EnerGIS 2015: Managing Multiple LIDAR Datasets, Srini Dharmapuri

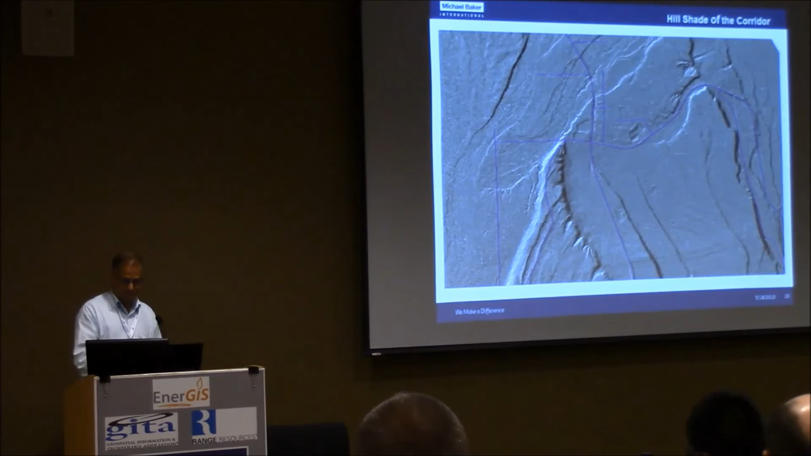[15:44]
With that, uh, I believe, I mean, you know, this is a classic example, um, when there is a change on the ground.